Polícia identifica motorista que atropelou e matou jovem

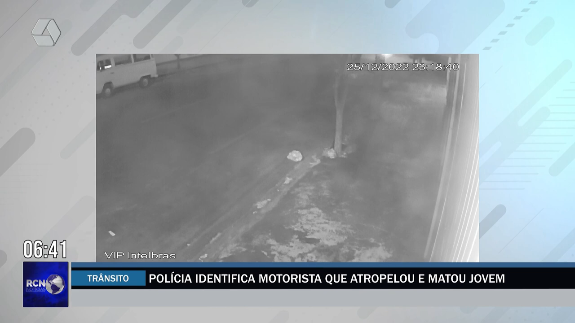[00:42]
Nossa equipe de reportagem conseguiu as imagens do circuito de câmeras que mostra o momento exato onde Luiz Fernando Garcia Rodrigues colide sua motocicleta contra um carro. Por este outro ângulo, é possível ver que o carro não para e segue sem prestar socorro.